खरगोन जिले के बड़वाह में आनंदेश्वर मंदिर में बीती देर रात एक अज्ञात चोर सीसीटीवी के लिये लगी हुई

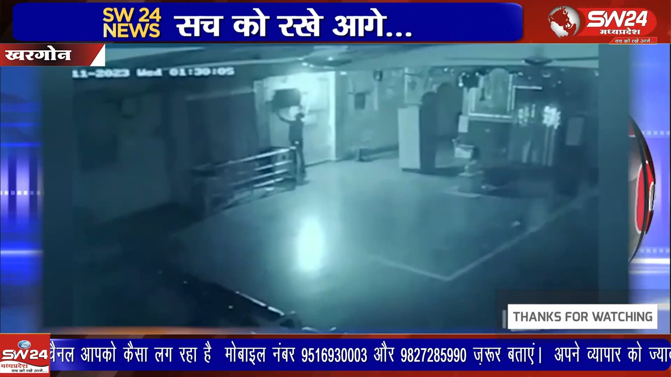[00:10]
मंदीर में अंदर और प्रवेश द्वार पर लगे सिस्टीवी केमरों में चोर की हर हरकत केद हो गई है।